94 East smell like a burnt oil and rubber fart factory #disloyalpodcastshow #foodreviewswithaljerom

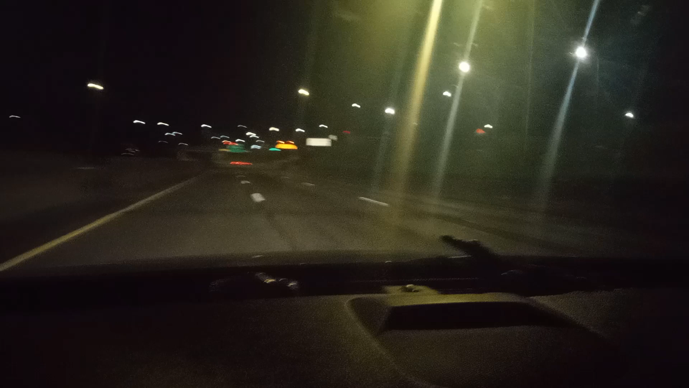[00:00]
I don't know what just happened on the 94 freeway for it to smack an oil factory's asshole. Like some shit just went down on this motherfucker for sure. Damn, that's what happened. Damn, this dude on a motorcycle. That's what the fuck happened. Oh boy. I was like, what the fuck is going on? All that rubber.